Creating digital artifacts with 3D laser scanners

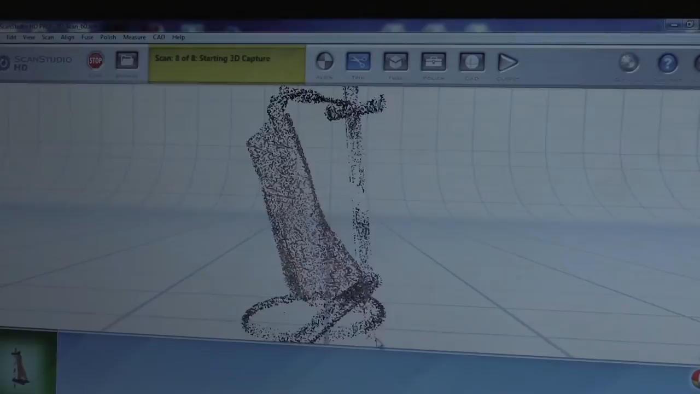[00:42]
It also records the color of the object.
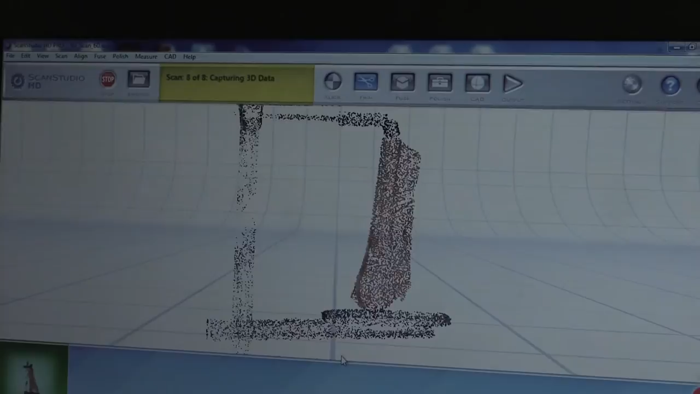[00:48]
And that allows us to create a three-dimensional digital model. Once we've created a three-dimensional digital model, we can use that for research.